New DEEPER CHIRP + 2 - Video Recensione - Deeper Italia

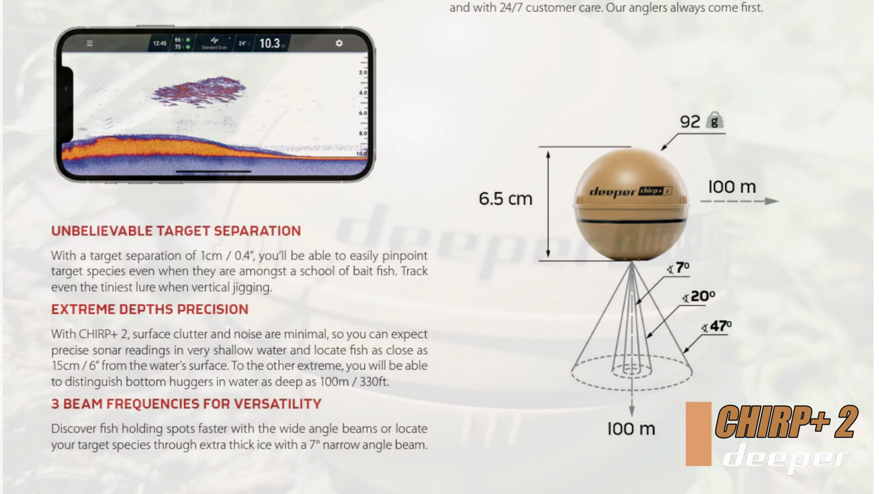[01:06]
con angoli da 7 da 20 e da 47 gradi di scansione la separazione
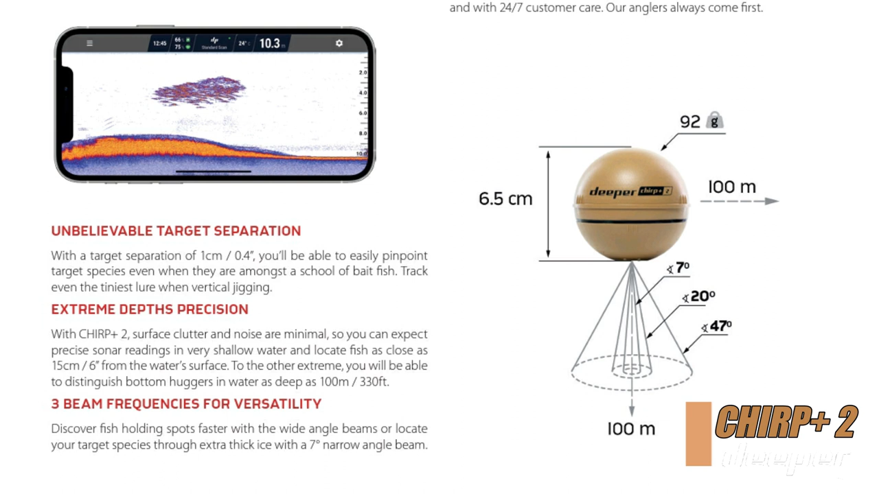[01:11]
dei dettagli sul fondale è un qualcosa di straordinario perché la separazione del cono di 7 gradi quindi del cono più stretto permette di individuare dettagli
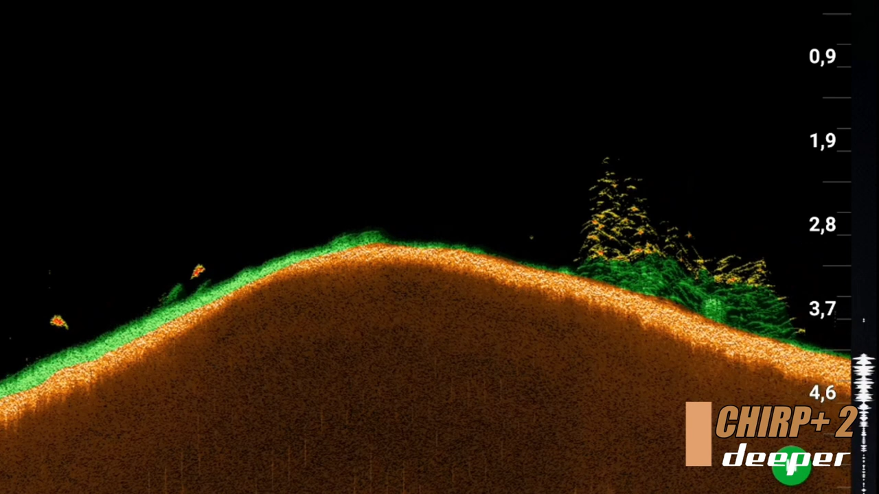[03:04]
combina i coni di lettura il chirp 2 è in grado attivando una funzione all'interno dell'applicazione di combinare anche i coni di lettura che vuol